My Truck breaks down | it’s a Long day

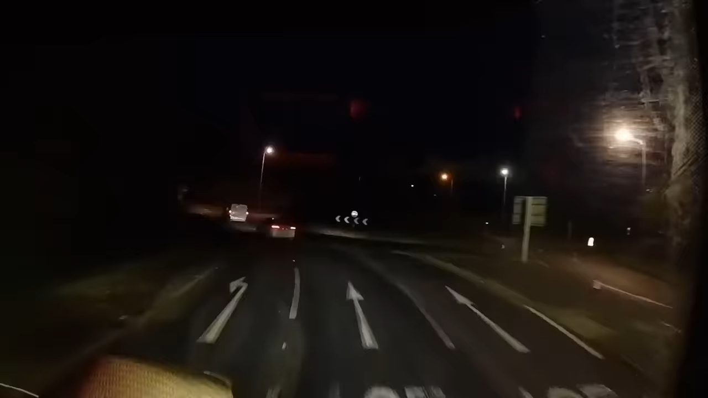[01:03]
I head right around the Dorchester bypass until
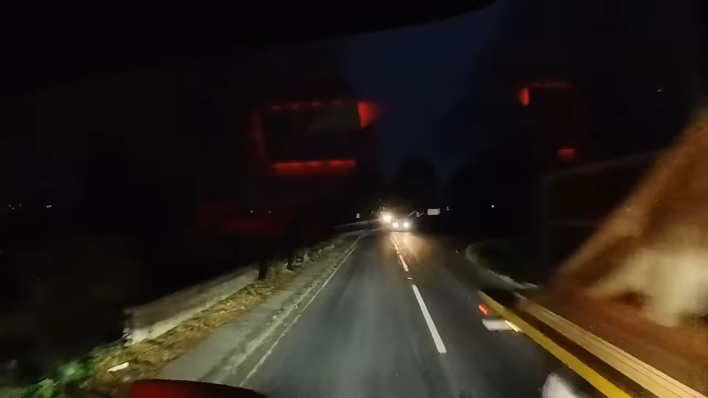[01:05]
I get to the turn-in that leads up through the Piddall Valley. This road can sometimes be a little bit of a rat run and there are a few narrow spots.
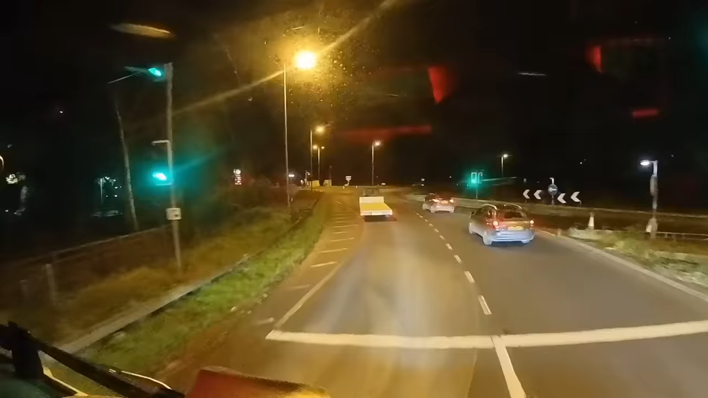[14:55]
I follow the A303 and the A30 all the way down to Exeter. As I get closer to Exeter, it looks like they've had a small dust in the snow. The journey from the farm to the mill has taken just under three hours.